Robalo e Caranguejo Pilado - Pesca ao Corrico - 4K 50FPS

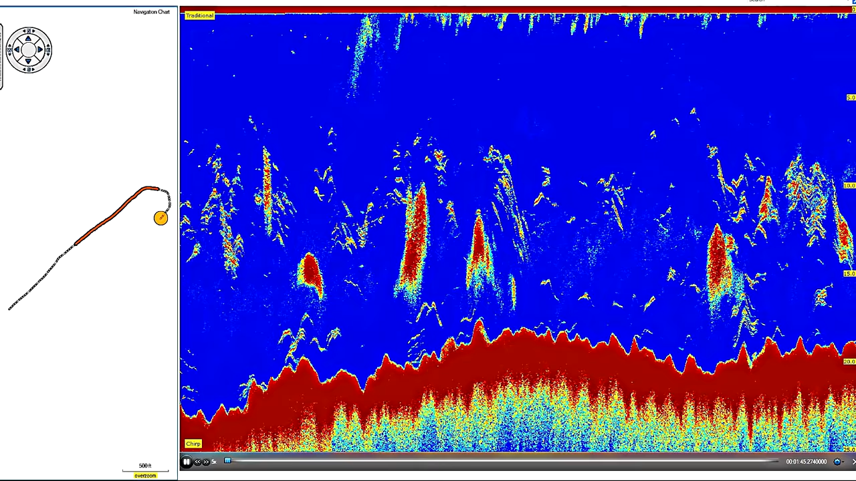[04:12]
As manchas de vermelho escuro apresentam na parte inferior cores semelhantes às da superfície, presumo serem também pilado. No verão, os pilados aproximam-se da costa para se reproduzirem. Os robalos perseguem os caranguejos e engordam com tanta abundância de comida.